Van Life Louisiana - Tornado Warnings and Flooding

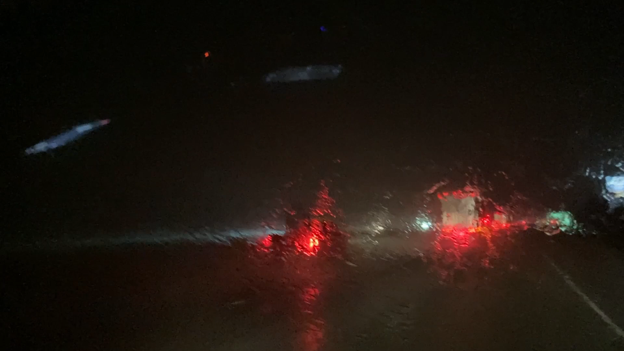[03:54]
It's so crazy. Why is the big rig slamming on their brakes? I think because they can't see that well. So, right now we're in Louisiana. We decided we're just going to not stay in Louisiana. The weather is pretty bad for the rest of the week. So, we're going to cruise through and we're going to see if we can make it to, um, there's a nice, like, rest stop right outside. I think it's called Gutierre, Mississippi.